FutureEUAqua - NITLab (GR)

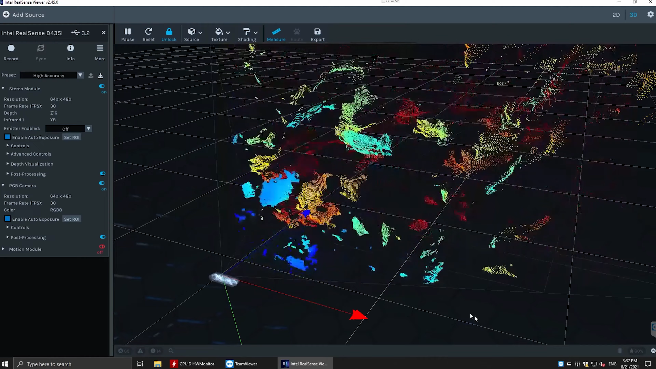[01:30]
Το σύστημα της κάμερας τρέχει ειδικούς αλγορίθμους τεχνητής νοημοσύνης που εξετάζουν τα διάφορα καρέ του βίντεο και αναγνωρίζουν πάτερες ψαριών.